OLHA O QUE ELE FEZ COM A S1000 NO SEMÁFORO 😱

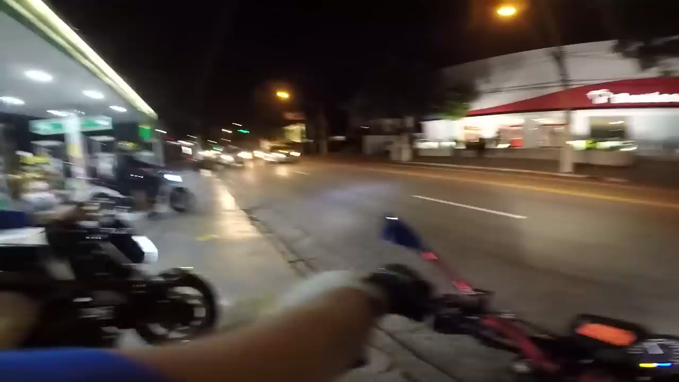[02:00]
Não fique de São Paulo ainda, rapaziada. Ele tá indo dar um rolê noturno aqui, mano. Mano, ele tá indo nas 12 motos.
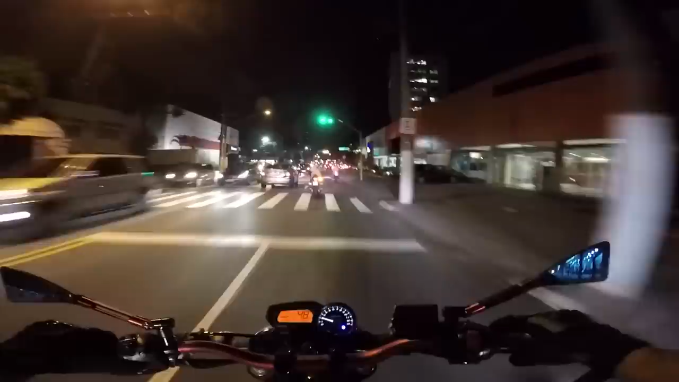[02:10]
E já chega causando, né, mano?
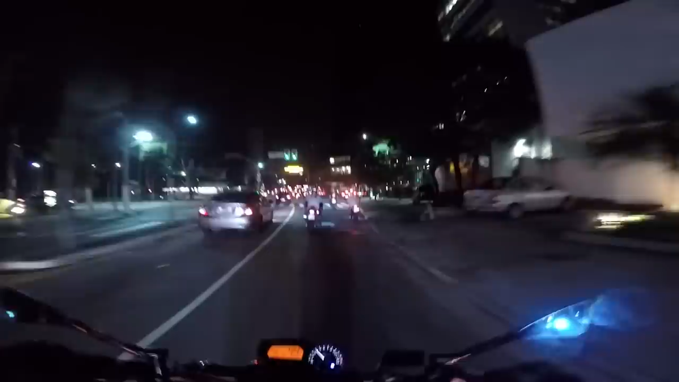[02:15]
Se você já é novo, já se inscreve no canal que você vai me ajudar muito.
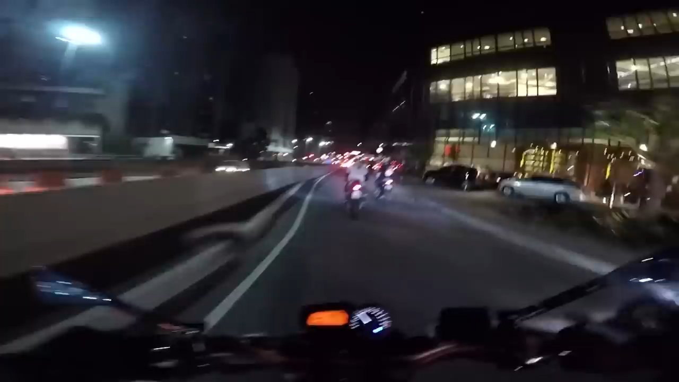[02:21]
Deixa o like no vídeo, me segue no Instagram que tá aparecendo aí na tela, beleza? É nóis, são que vamos. Vamos dar um rolê noturno aqui agora. Mano, o Rex tá guiando nós. Pra onde nós vai? Pra Augusta? Passando na faculdade, tá? Faculdade? Vou te falar, Vila Madalena. É longe daqui a faculdade? O Rex? Frente, é logo ali já? Não demorou, rapaziada.
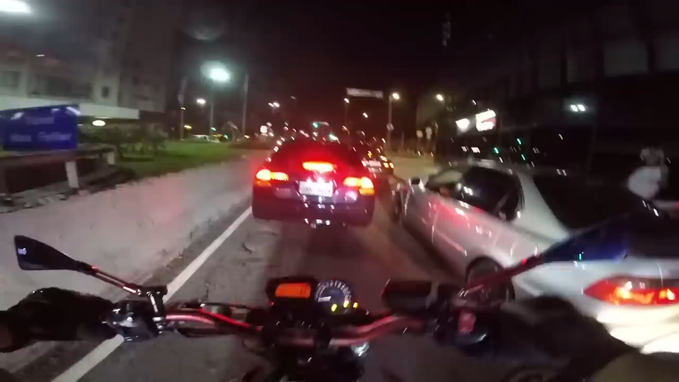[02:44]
A faculdade é logo ali. Será que é fluxo das universitárias aqui ou não, rapaziada?
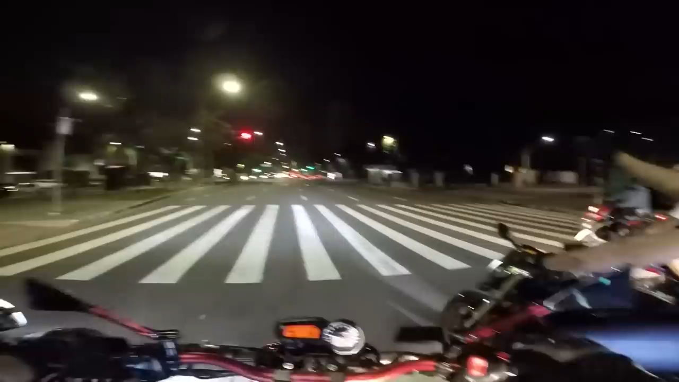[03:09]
O mano vira o bagulho no grau, tio. Eita porra, é isso aí, tio.
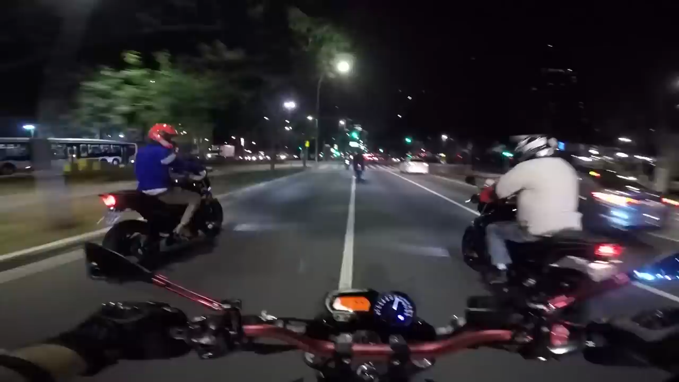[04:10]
Bastante moto aí, tem que até prestar atenção pra ninguém ficar pra trás, né? Você é louco. Ei, São Paulo. São Paulo é top, hein, rapaziada? Gostei daqui, mano.
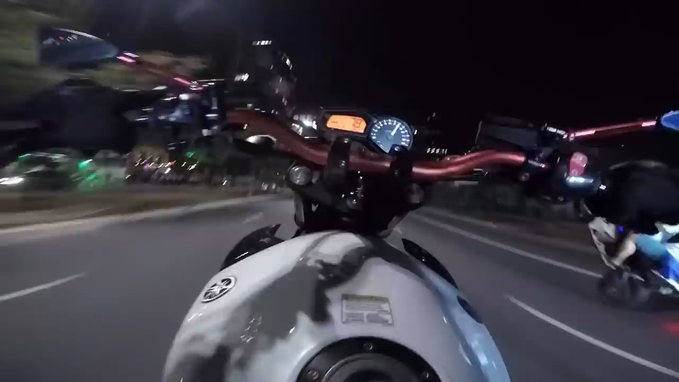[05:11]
É grau, é três motos no grau.
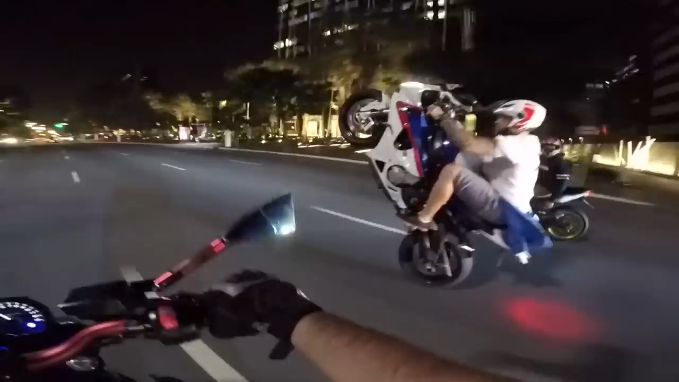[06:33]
Mano, o mano aqui apavora o bagulho, tio. O cara empina demais, Suzão. Ele rala o banco do bagulho, velho. É, grau na diagonal.
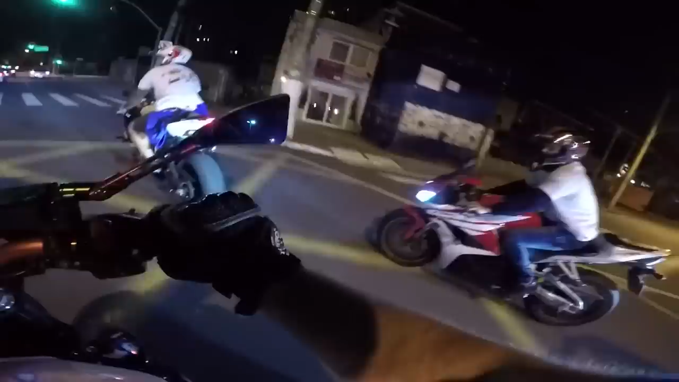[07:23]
Acho que eu sei empinar ainda. Olha lá, fazer um zerinho. O bagulho do mano é virar o bagulho no grau.
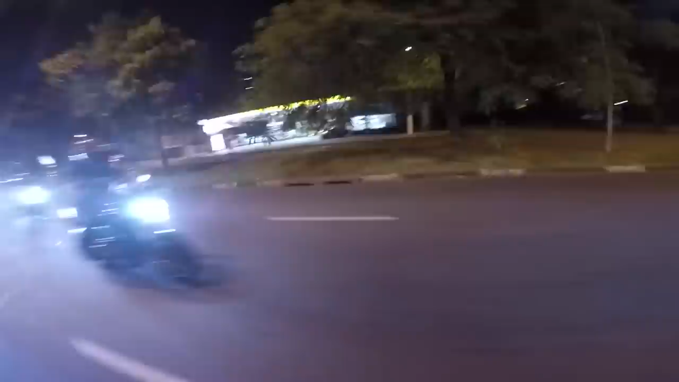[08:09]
Tá lá na faculdade, mano? Só Deus sabe onde que é a faculdade. Eu sei que eu acho que é logo ali, moleque.
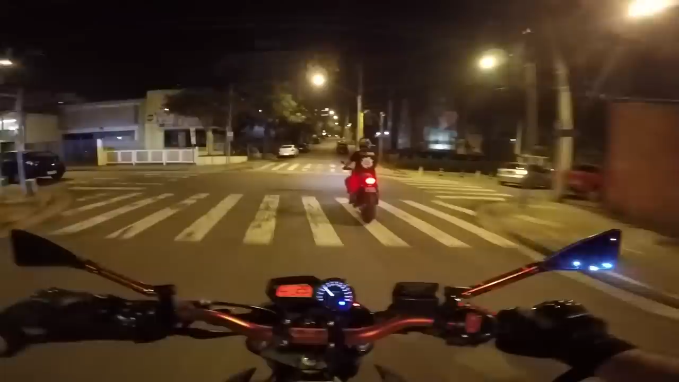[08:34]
Tio Rex, o louco tá fumegão lá.
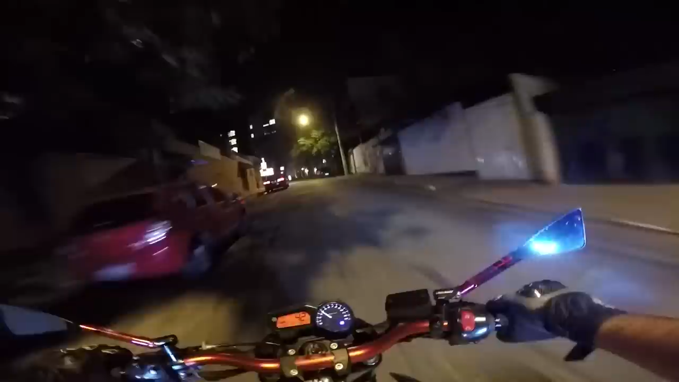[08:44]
Vai, Rex. Buraqueira aqui. Só corte.
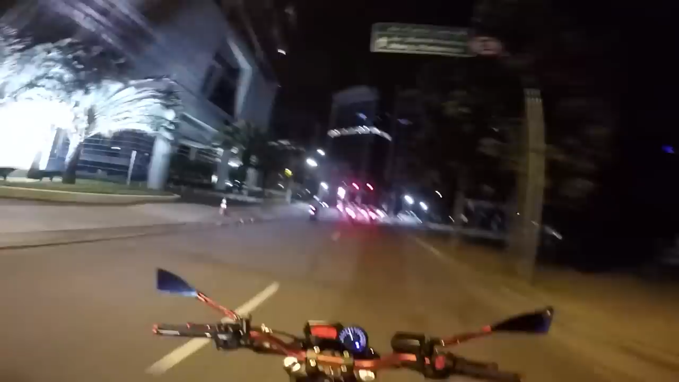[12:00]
Causando na porta do barzinho, hein, tio? Tacou poeira com as minas. Eu vi mesmo, jogou poeira nas minas. Eu acho é pouco. E os manos dando grau no bagulho. Grau, grau, grau, grau, grau, grau, grau, grau. Na diagonal, não, não, não, olha lá. Não desce a moto nunca, tio. Você é louco. Fazer o seguinte, rapaziada, eu vou encerrar esse vídeo por aqui, eu vou continuar em outro pra vocês, porque senão vai ficar muito extenso, né, mano?
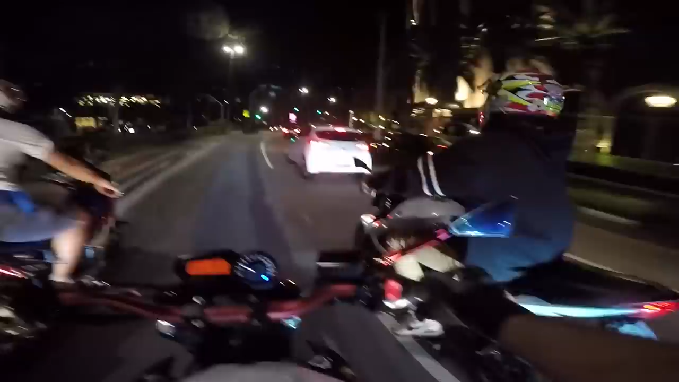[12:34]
Eu tô ligado que vocês não assistem vídeo de 20 minutos. Mas Mike não assiste, mentira, não assiste não. Demorou, rapaziada? Daqui ele vai passar agora na Rua Augusta. Vai causar na Rua Augusta e Vila Madalena. Não sei se nós já tá aqui, não sei, tô mais perdido, segue tiroteio, tá ligado? Mas é isso aí, mano. Demorou, rapaziada? Deixa o like.